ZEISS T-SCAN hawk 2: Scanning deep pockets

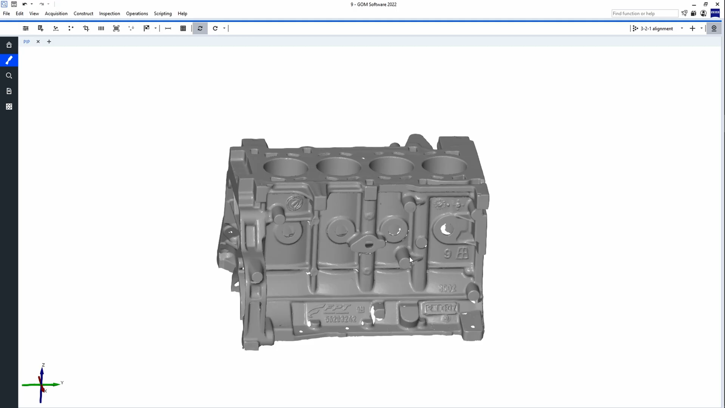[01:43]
If you have a look at the scan data here, which I created for the general settings, you see that we did not reach too far inside the deep pockets.
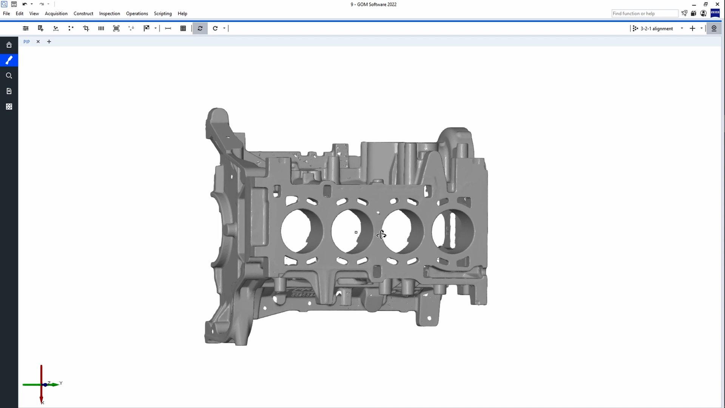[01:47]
So now, I can use this single laser line to scan deeper inside of the pocket and capture a lot more data.
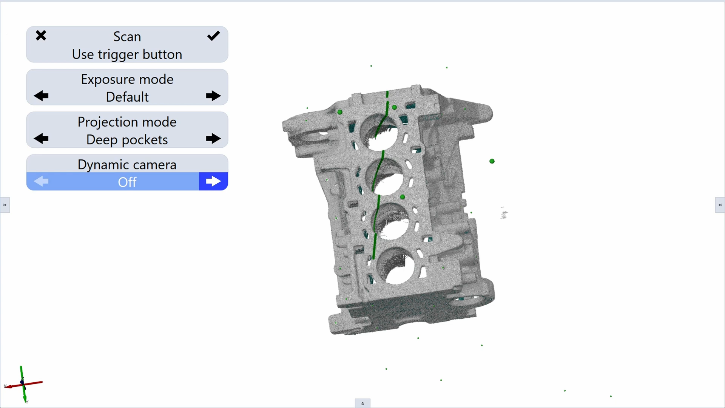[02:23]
This helps you position the scanner relative to the part.